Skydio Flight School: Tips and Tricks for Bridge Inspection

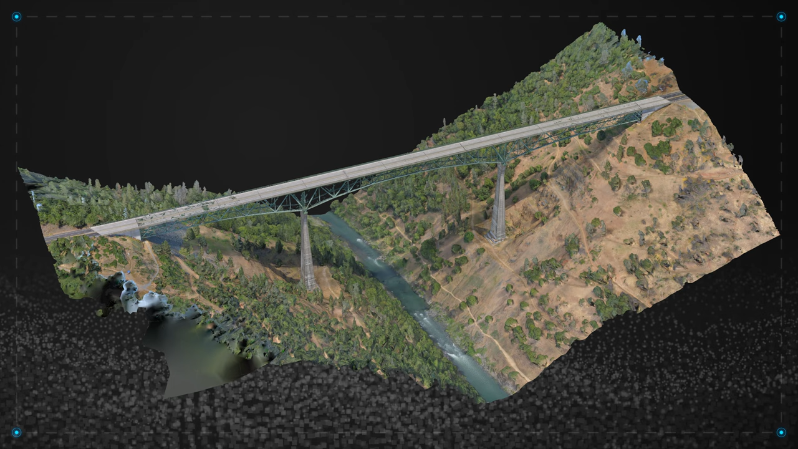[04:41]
In this example, we will process our scan data using photogrammetry software so we can create 3D models of the areas we scanned. Your Skydio drone will capture the metadata needed to work in most photogrammetry engines.
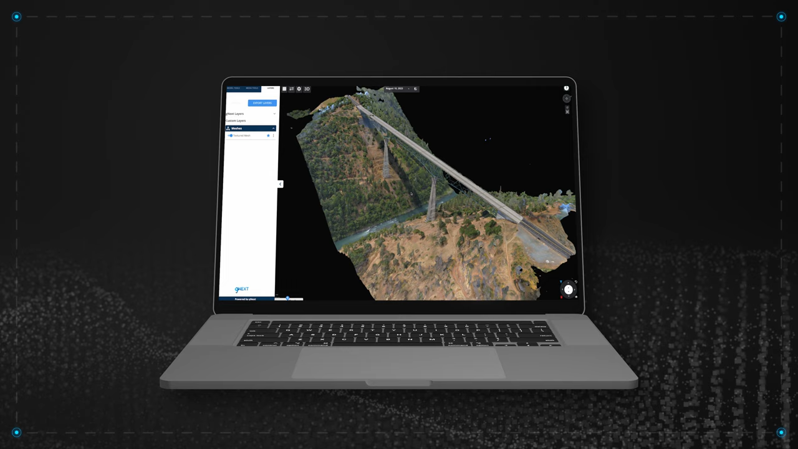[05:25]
Once uploaded, your model will be processed and you'll be able to manipulate your scan to evaluate your inspection points, view photos from a specific location, and much more.